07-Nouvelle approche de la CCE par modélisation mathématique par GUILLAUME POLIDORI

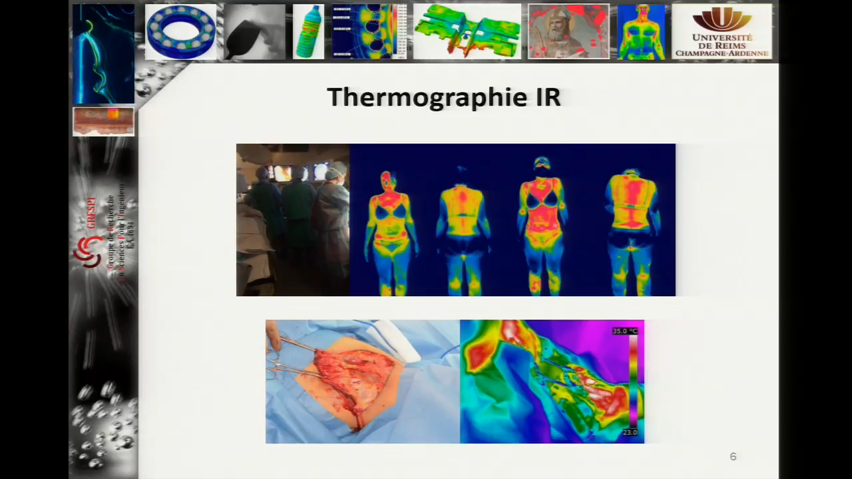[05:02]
Et puis en bas, c'est une étude qui date de la semaine dernière où je suis allé aider un chirurgien. Donc là, c'est de la dermatologie, c'est la maladie de Verdeuil. Donc la thermographie infrarouge a permis aux chirurgiens de voir notamment... Je ne sais pas comment ça marche. De voir notamment s'il n'avait pas oublié des lésions inflammatoires. Ah, c'est ça. Donc c'est celui-là. Donc voilà, là, il y a une lésion inflammatoire qui est restée. Donc le chirurgien me dit, mais est-ce qu'il reste quelque chose ? Je lui dis, oui, là, il te reste quelque chose. Donc il a grassé ça, par exemple.
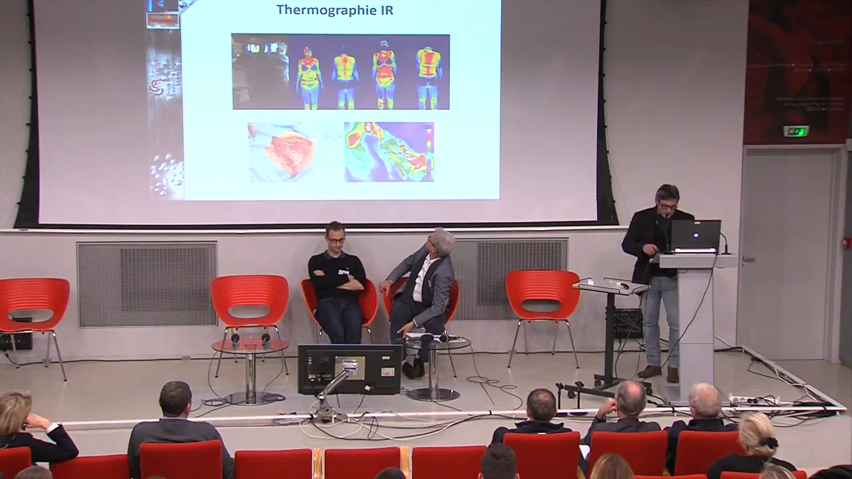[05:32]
Puisque la maladie de Verdeuil, c'est une maladie qui est récurrente. Si vous ne grattez pas tout, en fait, ça repart de plus belle, etc. Alors ici, on est en cryothérapie.
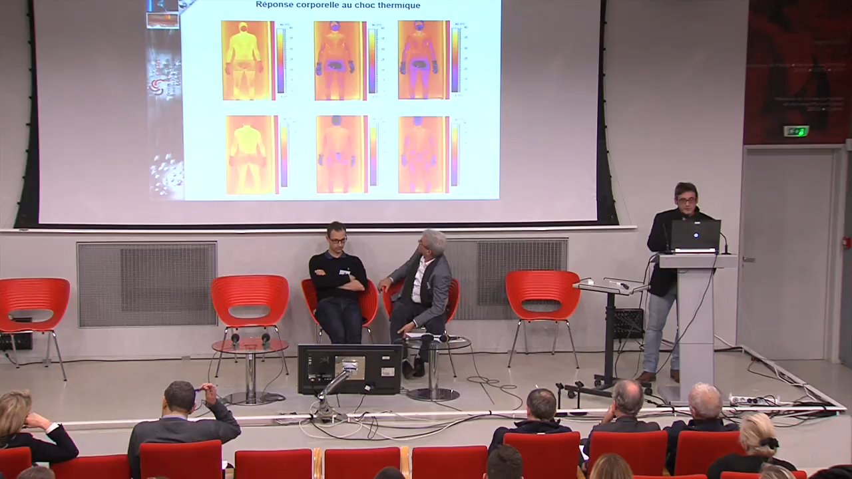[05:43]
Et en cryothérapie, donc la réponse corporelle au choc thermique. Donc vous avez ici un sujet, donc un des deux responsables du centre de cryo. Je ne vous dirai pas lequel. Et on l'a passé au crible, bien évidemment, sur une séance entière. Et on a mesuré la température de surface. C'est ce qui nous intéresse. Pourquoi on se focalise sur la température de surface ?
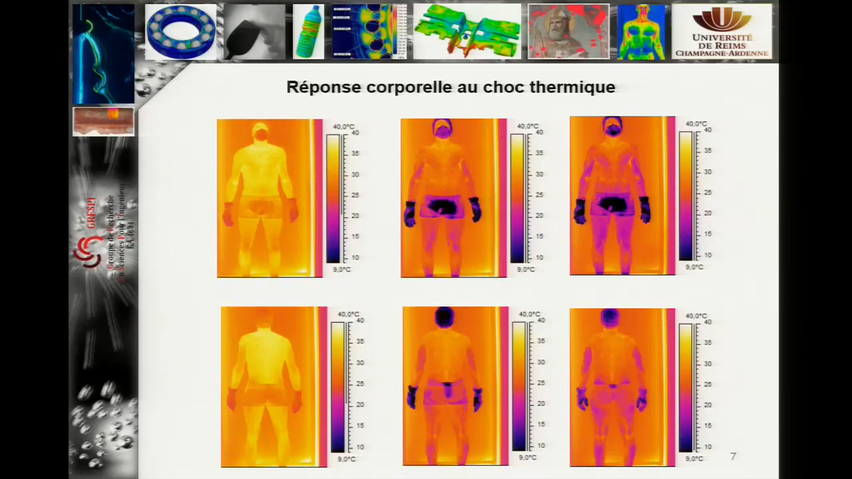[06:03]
Parce que la peau, c'est l'organe le plus grand du corps humain. C'est celui qui fait l'interface entre l'intérieur et, bien sûr, l'environnement.